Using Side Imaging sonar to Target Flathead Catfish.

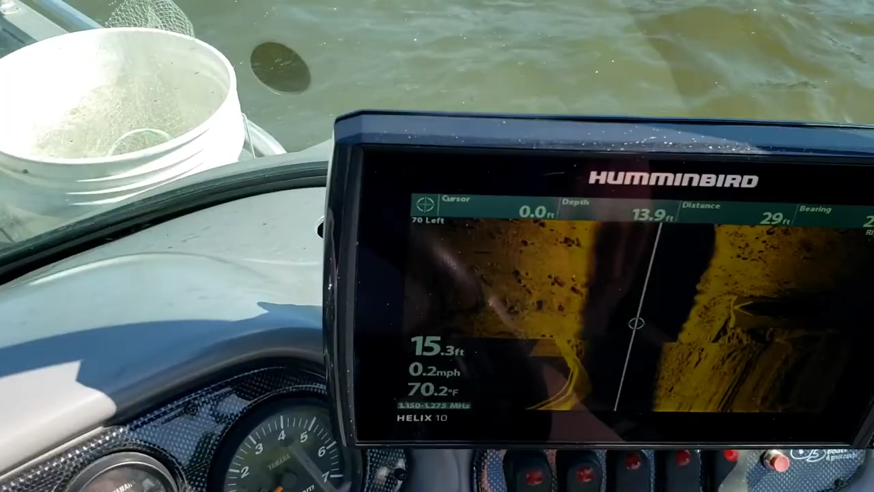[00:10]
On screen: water 70.2°F, speed 0.2 mph
I've fished these before so I kind of know what it looks like down there anyways.
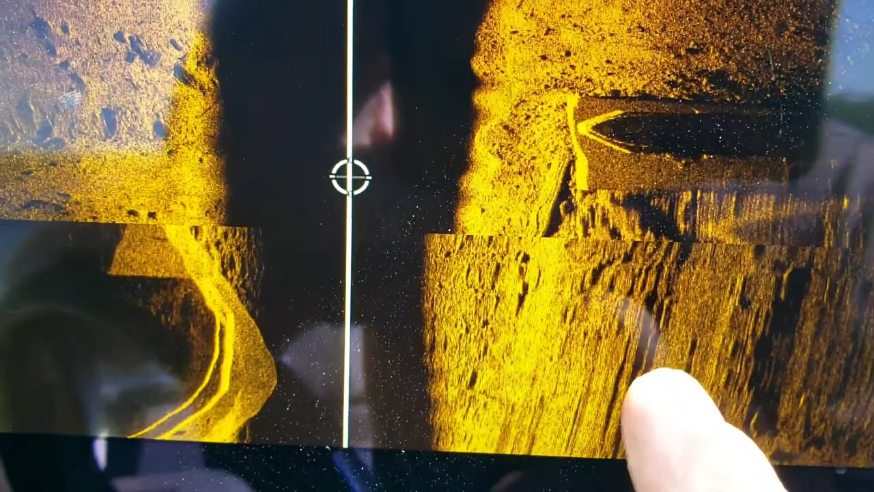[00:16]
That there is a big fish of some sort.
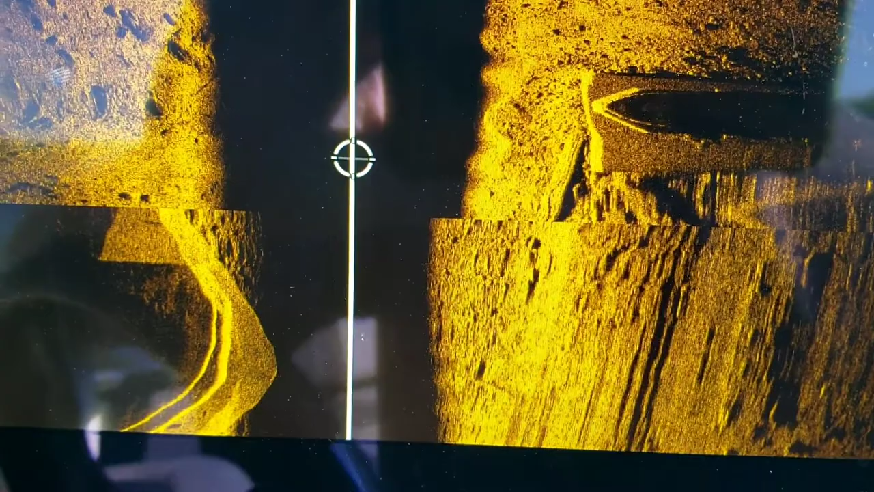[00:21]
It wasn't there, it hasn't been there any other time I've hit them so it's clear to see so I'm gonna throw on them and see what happens. All right so I've got a six-eyed circle hook.
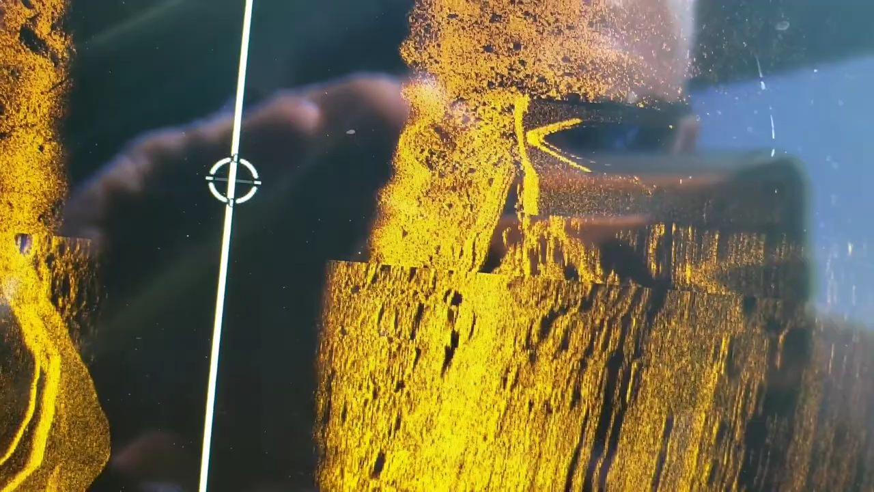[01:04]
I put a bait up here on this flat concrete. That's what I've been doing on these bridge pillars.
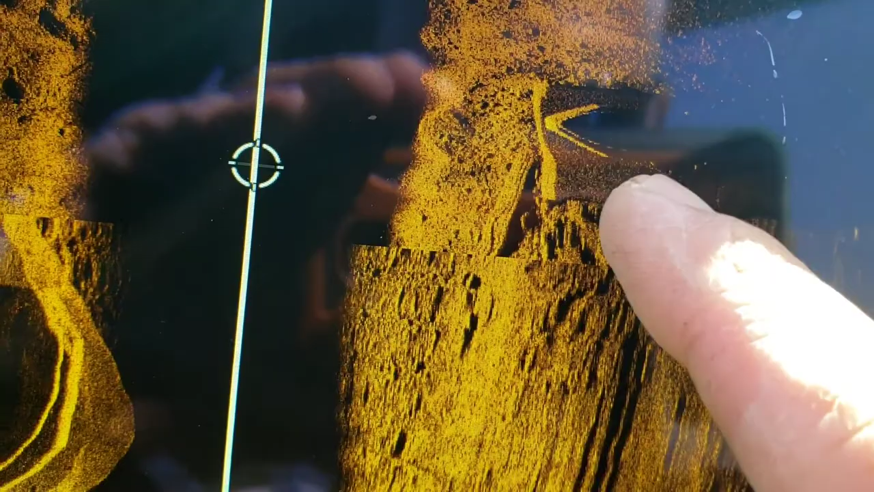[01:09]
Pulled it up river until I felt it. You know, you can feel it fall down into that hole.
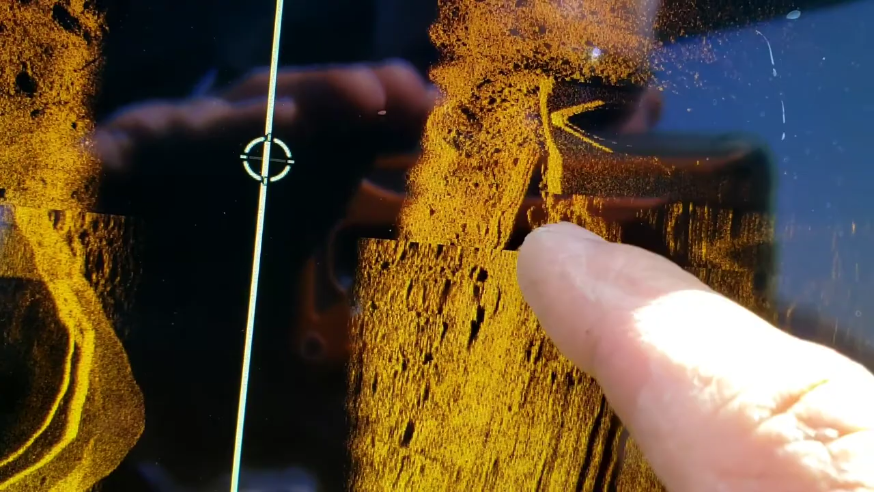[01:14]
Whether or not that's the fish or not, I'm not sure.
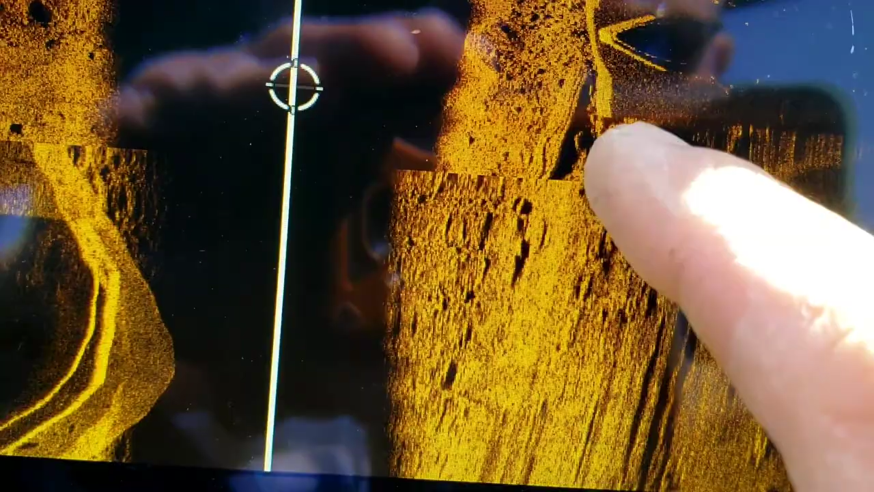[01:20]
I'm gonna scan it again and see if it's still laying there.